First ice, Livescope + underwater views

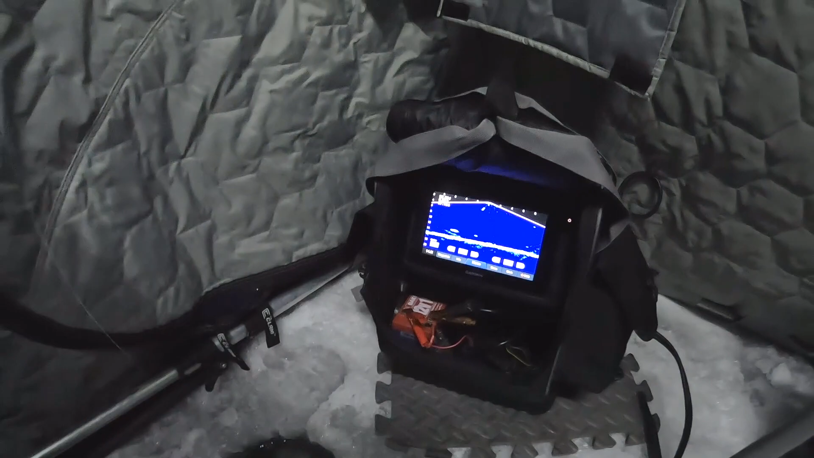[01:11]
He's staring at my bait. Oh, is he going to turn around?
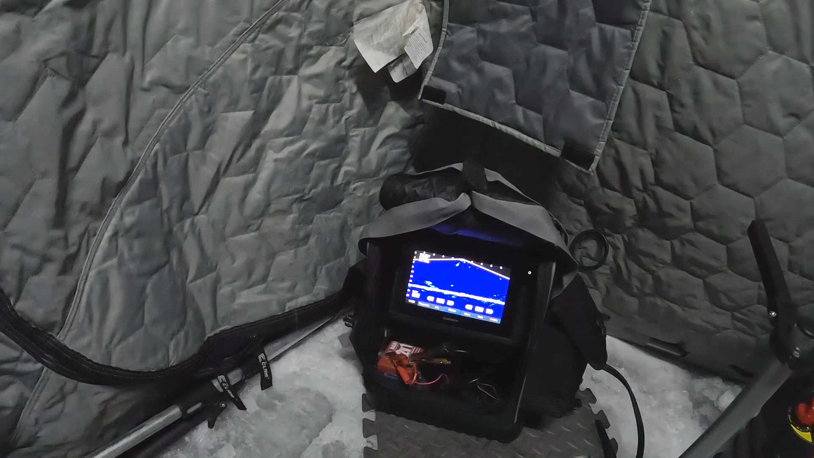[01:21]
That's a big mark. I'm all iced up. Holy cow. It's a pretty big mark.
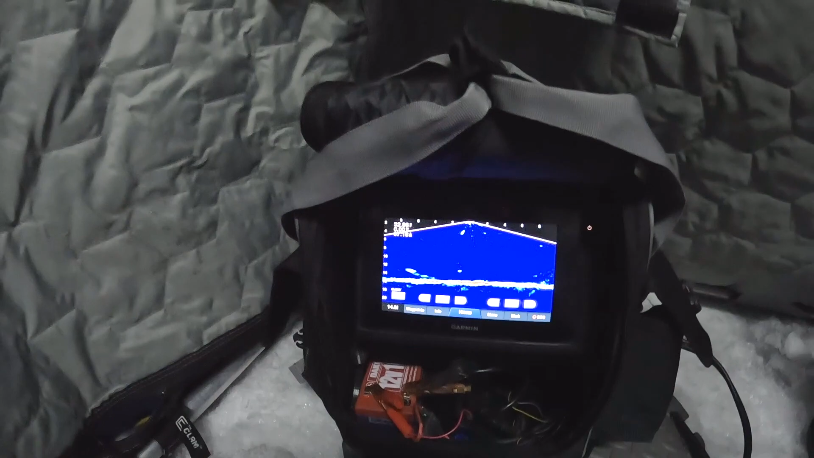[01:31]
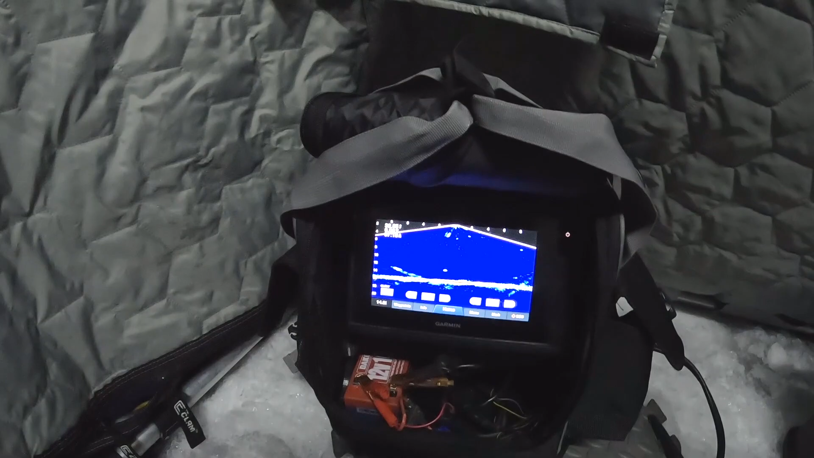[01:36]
Okay. Stay tuned. Hopefully he comes back.
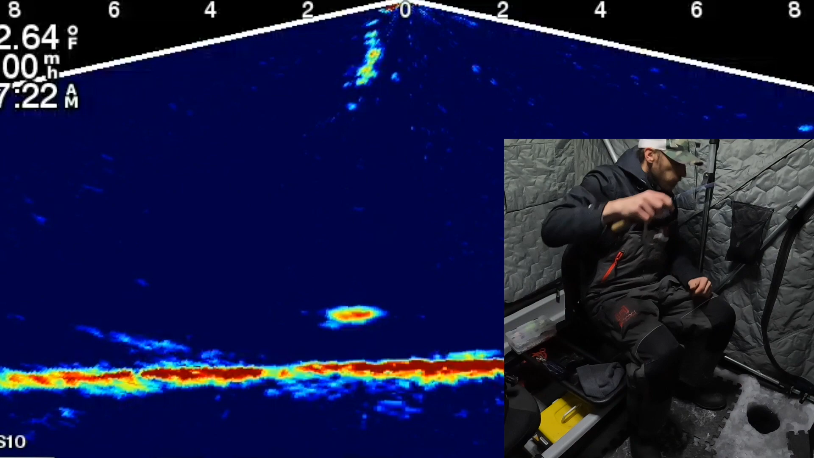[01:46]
Oh, right away. Whoa, that looks big on the optics.
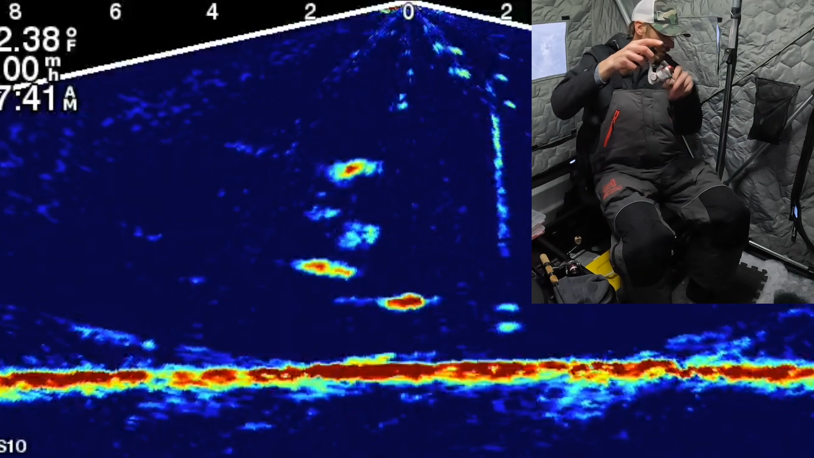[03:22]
Fish on. Yeah, much smaller than that last one.
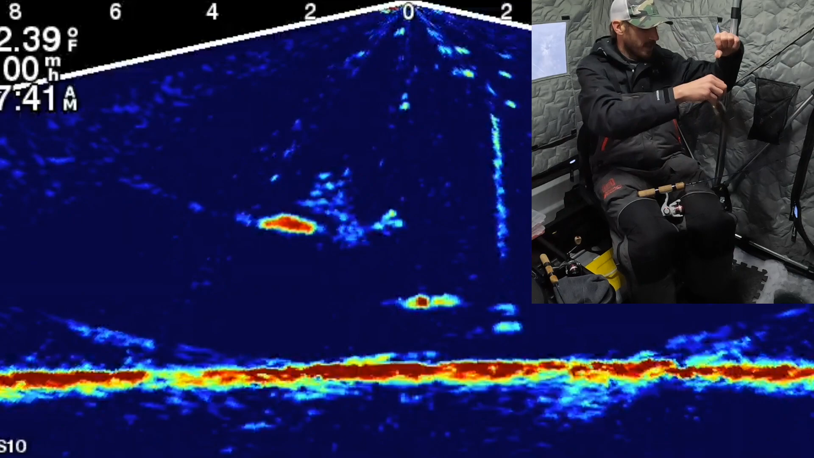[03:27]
But he looks like he's got some big friends with him.
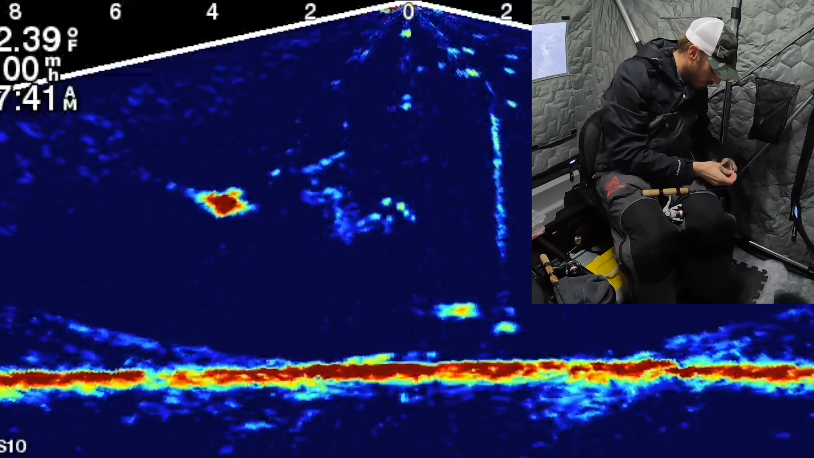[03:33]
So, I'm going to just get back down right away. It looks way up there too. Oh, boy. I might have one on my... ...on my minnow.
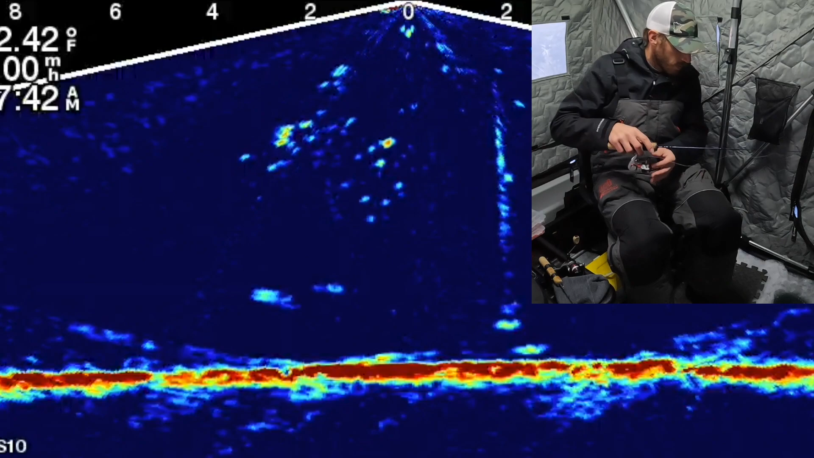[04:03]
follow it down. Let's see. Oh, man. That was... ...for a couple of nice marks. Mmm. Didn't bite it. Oh, that's a big fish, though. Oh, come on. Oh, that's such a big fish.
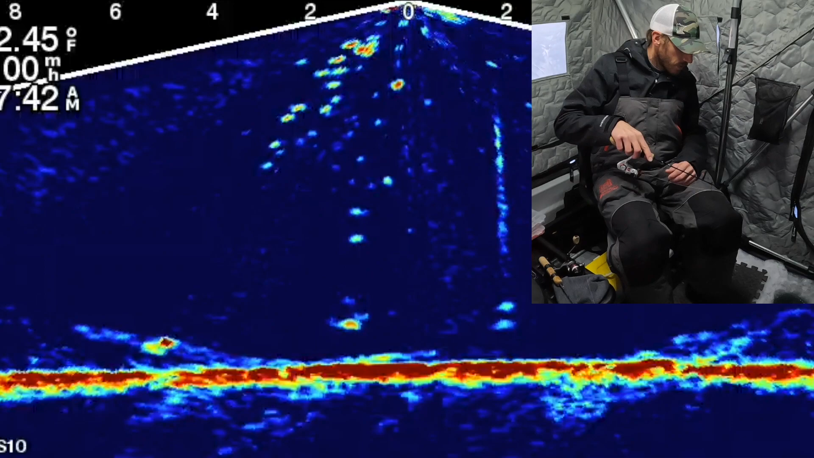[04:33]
Turn around. Turn around. Oh, man. Oh.
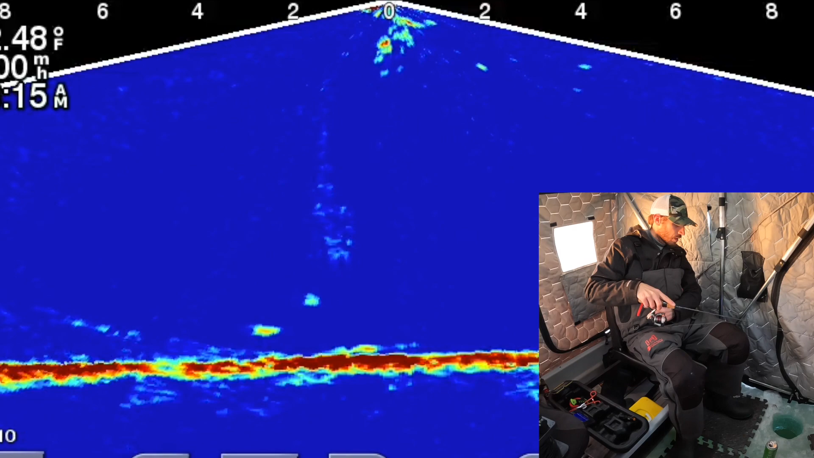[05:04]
Come on. It's coming. Come on. There we go, there I got him, pretty small,
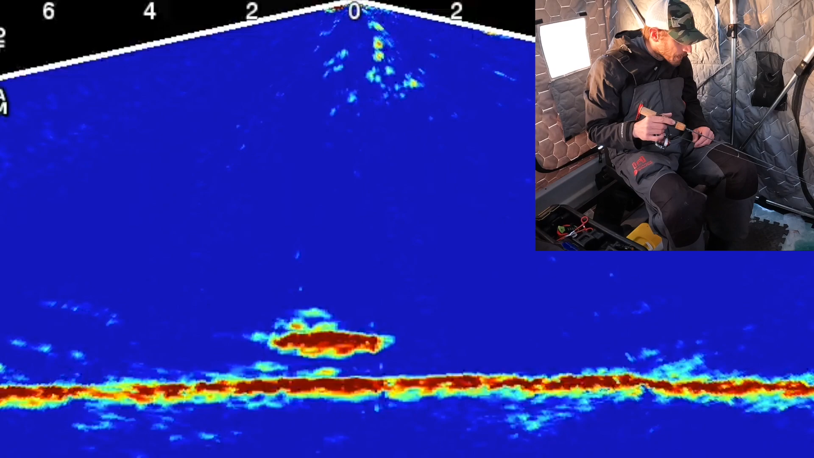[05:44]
Something keeps swinging and messing with me. Look at that guy, there he got it, there he got it.